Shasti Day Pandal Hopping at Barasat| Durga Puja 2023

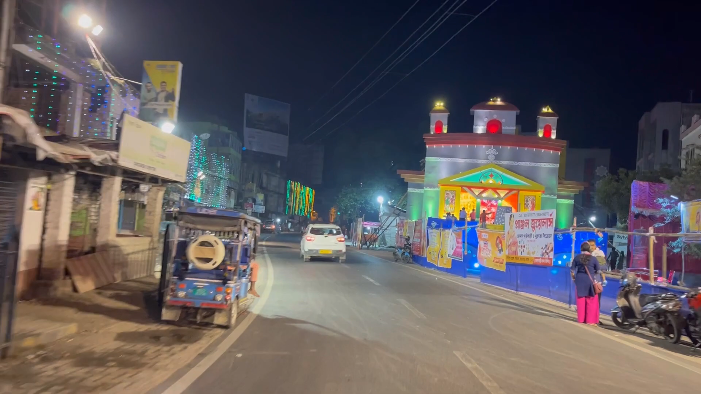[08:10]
আমরা যাওয়ার পথে খুব সুন্দর আরেকটা প্যান্ডেল দেখে নিলাম, বাড়ি ফেরার পথে।